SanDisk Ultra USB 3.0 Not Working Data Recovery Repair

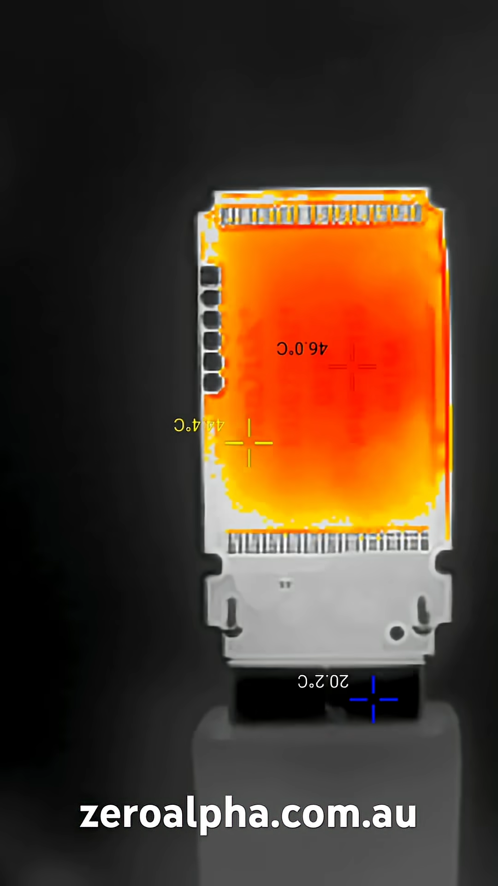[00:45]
On screen: min 20.2°C
This thermal test shows the difference between this faulty one, very similar to this working one.